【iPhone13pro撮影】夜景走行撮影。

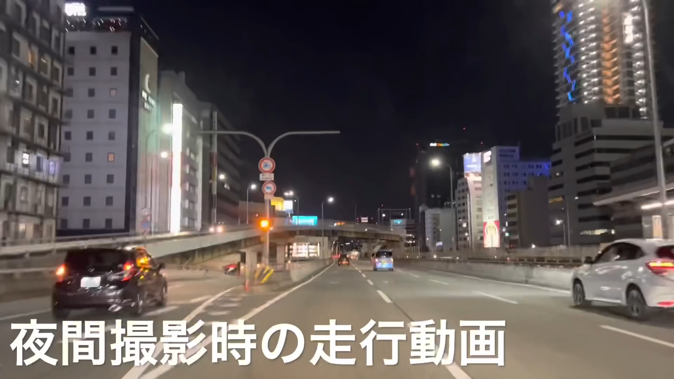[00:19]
あの、ワゴンR君、新水道筋はこのように片側三車線です三車線の道を遠慮気味に左を走りたいと思います新水道筋、最高速度60km、法定速度が規定されています規定という言葉が打てるかは分かりませんはい、改めまして、おはにちワンバンコ、ポンプ田中坊です
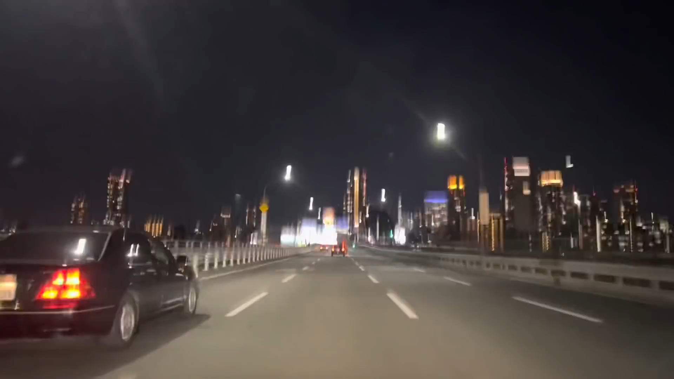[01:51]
この辺からは、今ちょうど、あのー、与度側を渡っていますちょっとあのー、ボンボンと跳ねているので、動画上揺れているかもしれませんもしかしたら、このiPhone13は、あの、補正機能が付いているので動画、あの、再生した時には、この揺れは、うまいこと消えているかちょっと揺うような映像になっているかは、定かじゃありません
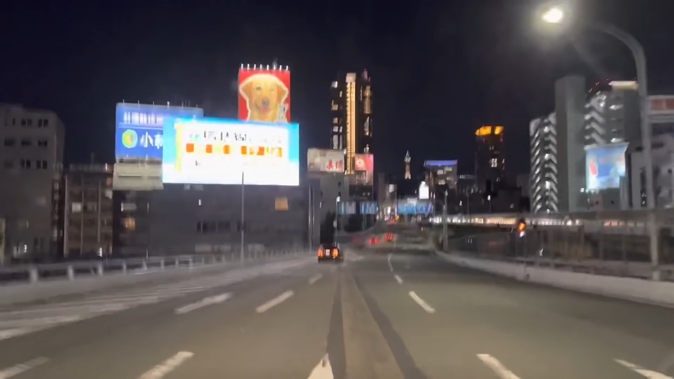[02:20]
はい、今、淀川の方を渡り、大阪、この辺はまだ茶屋町辺りになるんですがどんどん梅田に近づいていっていくところですはい、ここは、この先ずっと行くと、ジェットコースターみたいなところがありますちょっとここ、左に寄っておきたいと思いますはい、
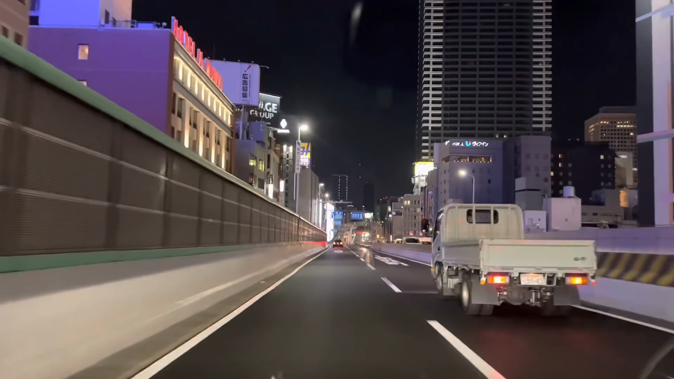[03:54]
梅田の方、あのー、最高峰の超高層マンションが、今、建設、もうほとんど、建屋の方は建っていますはい、こちらの方、今、左に、ウィンカー出して、この、ジェットコースターみたいな道を、グイーンと上がって降りていくとあのー、微動筋になっていきますよいしょ
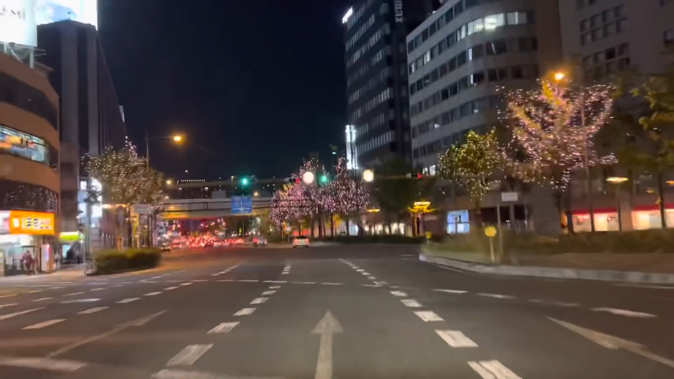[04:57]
すぐにはい、水道筋に入ってきました今、進歩待ちになりますなんやったかな、えーっと、
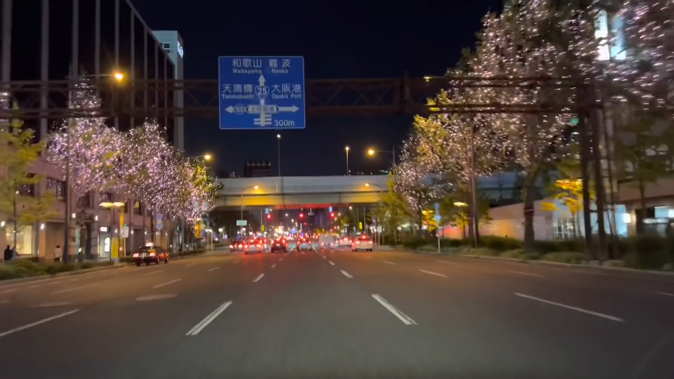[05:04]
角ちゃん、ヨワムシ角ちゃんチャンネルジャパンの、YouTubeの方で、今、角ちゃんが、えっと、沖縄、もうすぐ忘れるトライアスロンじゃなくって、一周すること結局、
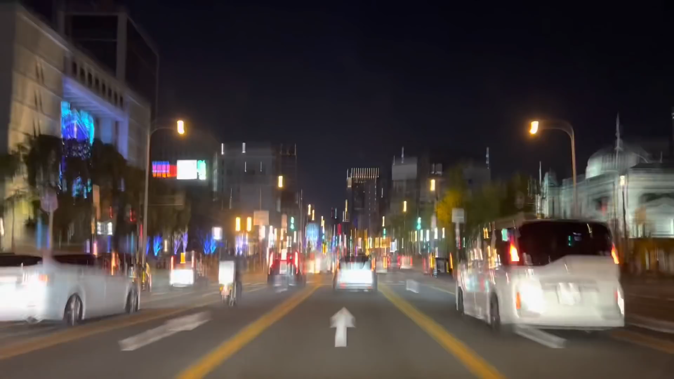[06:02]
間違いないですツールド沖縄、ツールド沖縄に向けてあのー、おー、ここ、左の方も今、まだ、まだっていうかここは、大阪の、何だろう、博物館みたいになってるんですがここでも、イルミネーションが、もう、抜群に綺麗ですん?
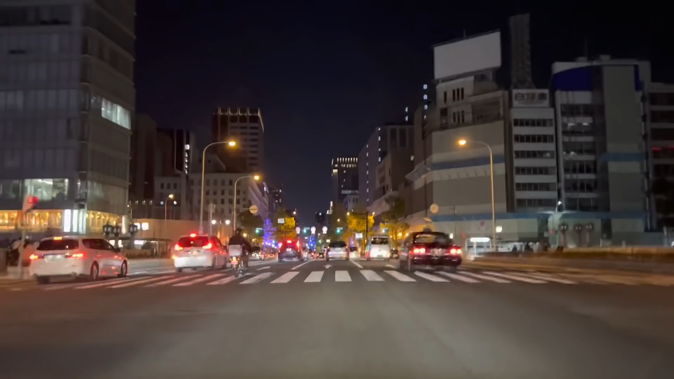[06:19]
うっ?はい、あっ、ちょっと今、水道筋の方に入ってきましたちょっと、今からは、イルミネーションについてあの、
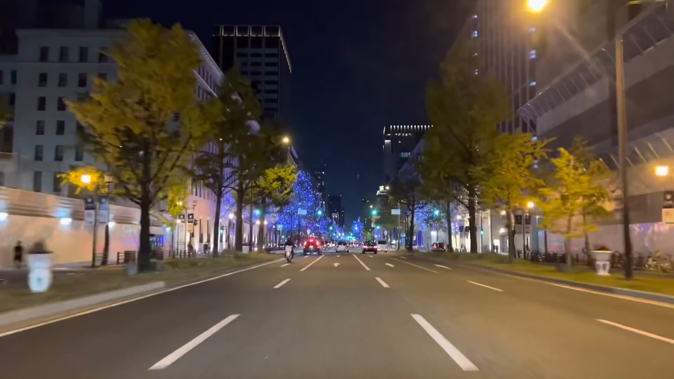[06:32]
田中も、何にも知識のない解説をしたいんですがちょっと、暗いかな?暗い気がしますちょっと、あと、この水道筋の見どころは信号が、この、ずーっとキレイに、「はわー、あ、あはー、あ、あ、あ、á、あ、あ、あ、あろーってなって赤になる時は、アカ、アカ、アカ、アカ、アカ、アカ、アカ…ってなります横山ノックさんみたいに、あの…ほら、ほら、こんな感じです今、黄色になって、黄色、黄色、黄色、黄色、黄色アカ、
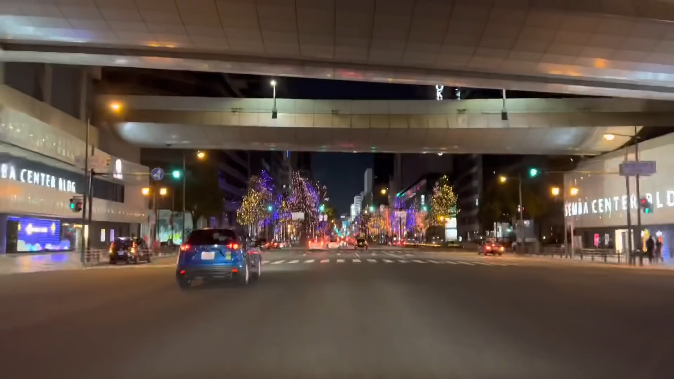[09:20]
今年も変わらないのはワゴンR君でこの動画を撮っていますちょっとあれやな悲しいことが起きとんかなここはいややな多分事故が起きとったりは思えるけど多分嫌やなこれせっかくこんな綺麗なのになはいまた水道筋の方信号が黄色から赤に変わりましたはい綺麗に黄色から赤赤赤と
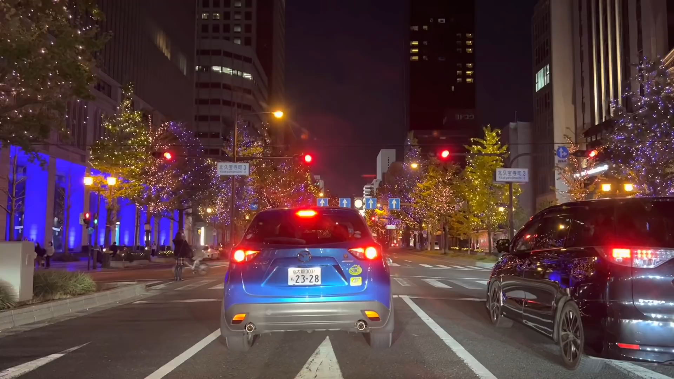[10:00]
はいそういうあの角ちゃんのおぉかっこいいもう全然なんかこういう風になるといや僕はもうワゴンR大好きなんですがこの恥ずかしビドース上ワゴンRでこうブイーン来たちょっと恥ずかしくなるぐらいかっこいい車左側多分これは